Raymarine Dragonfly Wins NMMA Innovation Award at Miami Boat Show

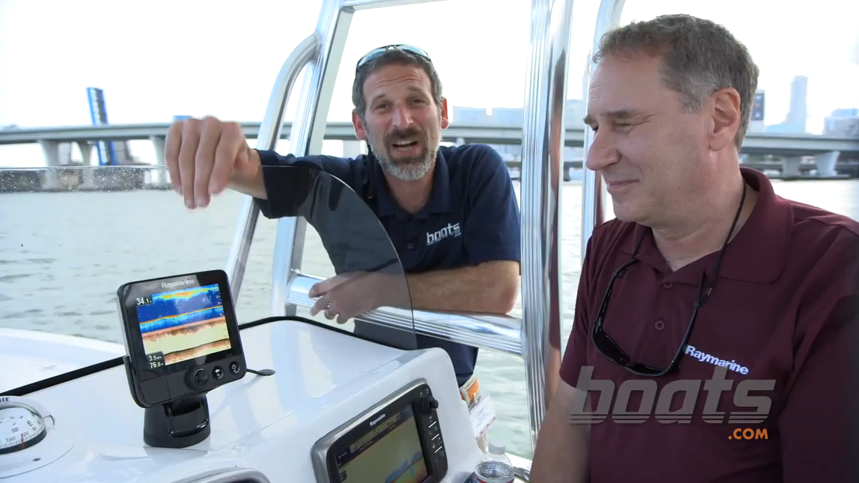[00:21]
They call this a whole new species of sonar and it's no wonder why because it really is different. How's it different? Well, Lenny, we aim to have three objectives.
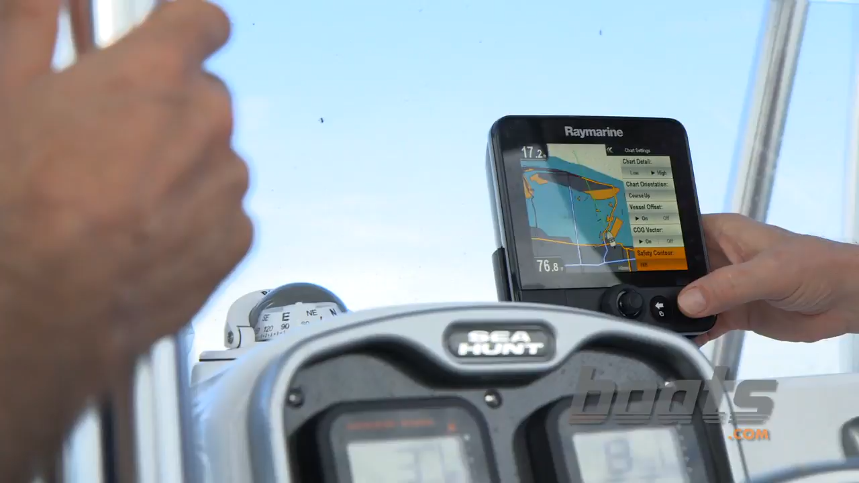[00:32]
One, it's very, very easy to use, very simple menu navigation.
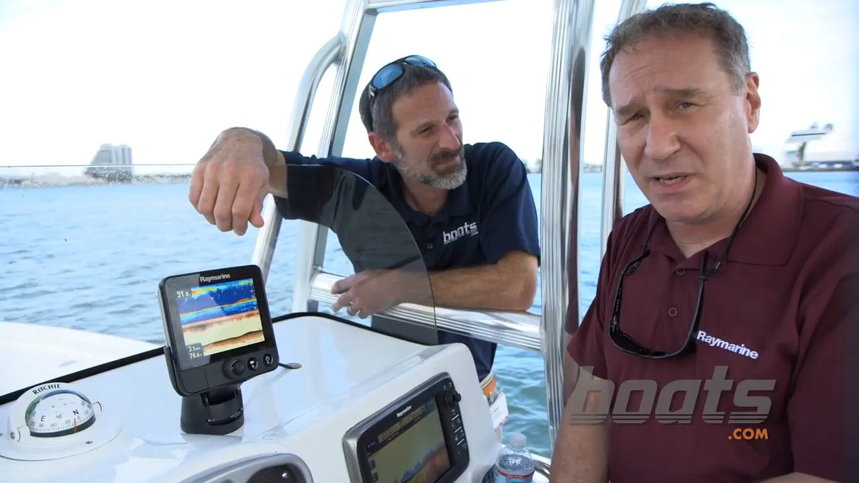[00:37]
Two, it combines chirp technology with our unique down vision structure determining capability.